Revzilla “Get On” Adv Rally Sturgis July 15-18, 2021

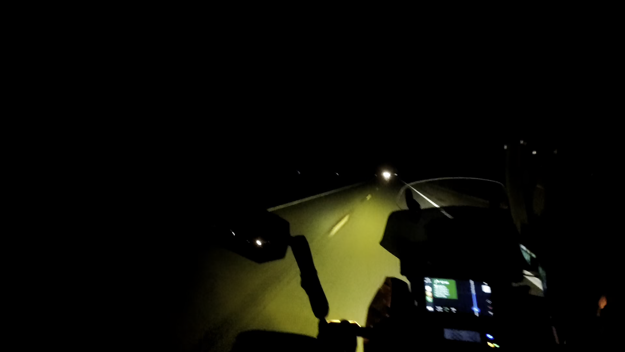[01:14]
and if you ever wondered if if auxiliary lights make a difference or not check this out that's auxiliary lights Baja design squadrons without yeah with without night and day difference and I even got my high beams on